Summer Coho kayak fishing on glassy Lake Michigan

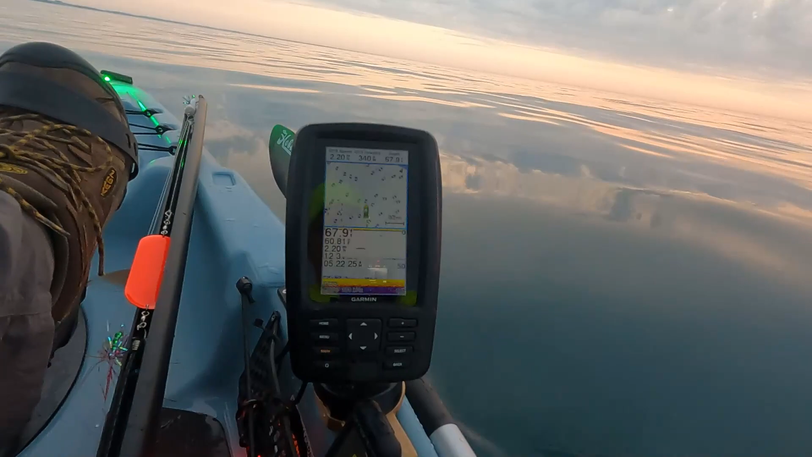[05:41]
And the time is 5:22. We're in 67 feet of water, and the water temperature is 60 degrees. That's a couple nice ones there.
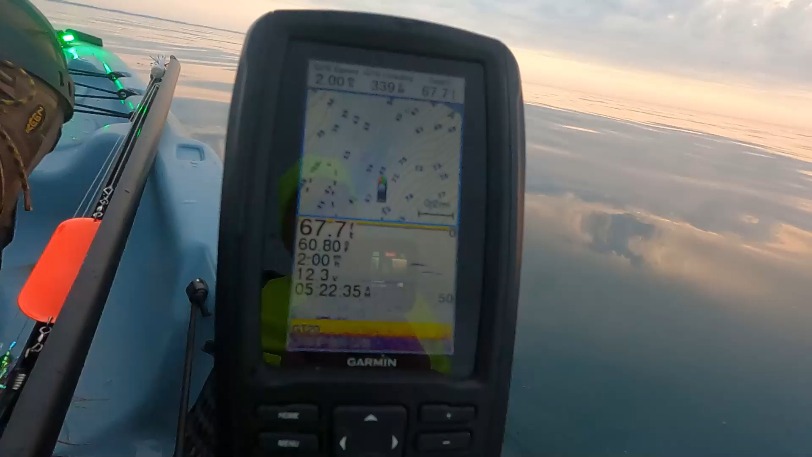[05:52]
All right, let's see if we can get a king.